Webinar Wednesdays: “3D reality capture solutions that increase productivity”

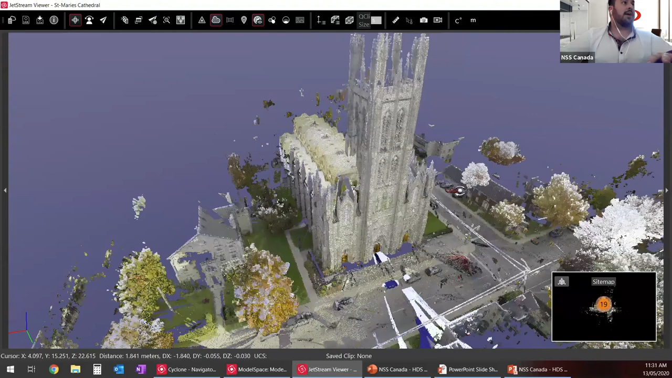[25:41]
They cannot do any, uh, data manipulation.
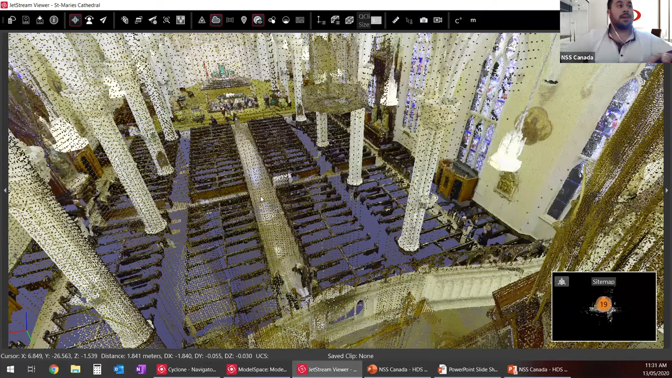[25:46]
So basically deleting points, things like that. It's just a way to view, uh, to view all your scans.
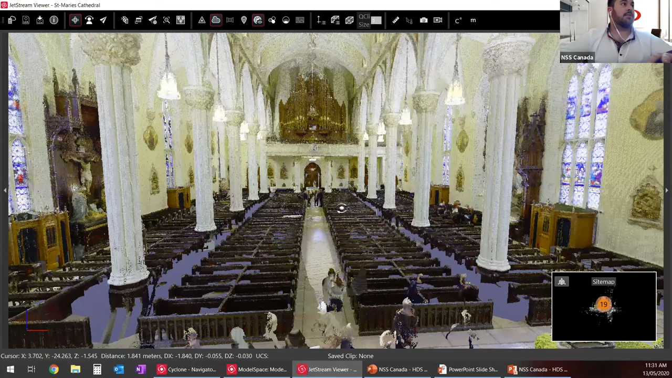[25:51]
Um, you can turn on your scan station. So basically these little, uh, yellow triangles is where I was sitting. Um, and if you actually double click on them,
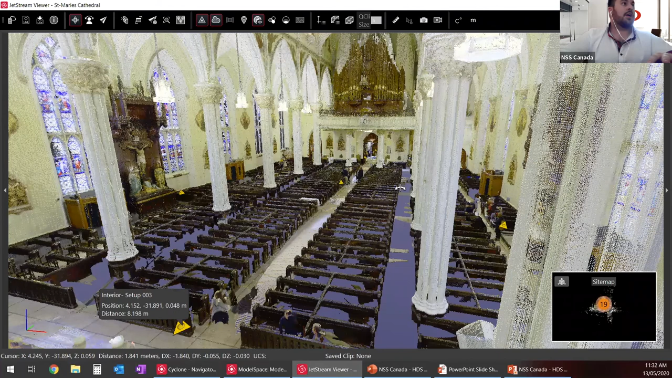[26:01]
it'll turn on your HDR photography and, uh, kind of give you a great glimpse of, uh, of, uh, your scans.
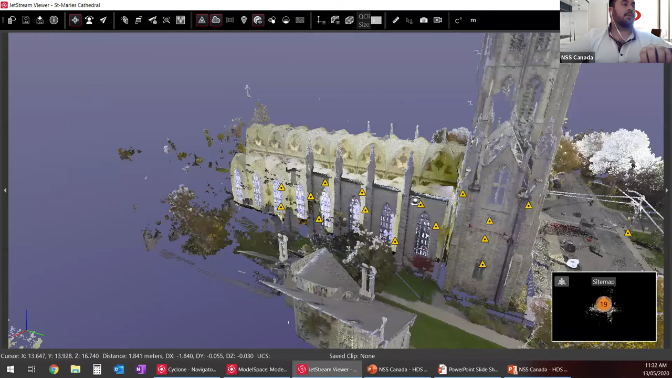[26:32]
So this is, I just want to show you guys what really a point cloud or point cloud software would look like, how it would basically rotate.
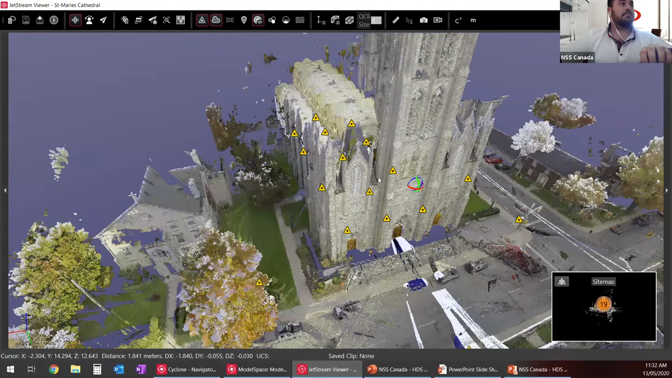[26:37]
Um, yeah, just to give you, uh, give you guys a quick demonstration on that. So if we go back to the,
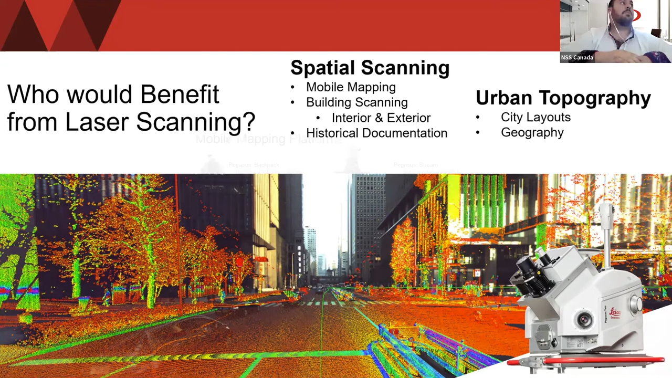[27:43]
Uh, it's really used for some great city layouts, some geography, um, historical documentation, uh, what may you be. So we have different, uh, mobile mapping platforms. So we have the, uh, uh,
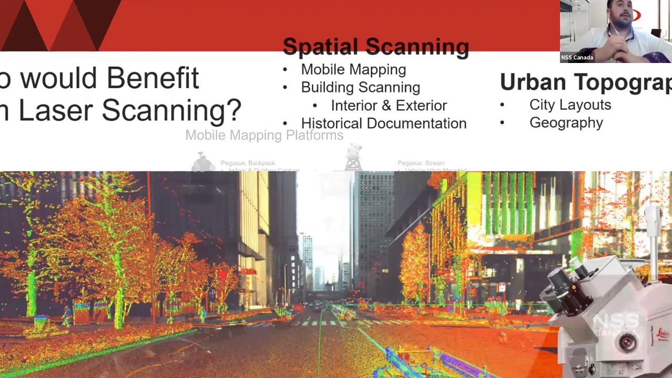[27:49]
we have the Pegasus backpack, which, uh, is person mounted. You just put it on your back.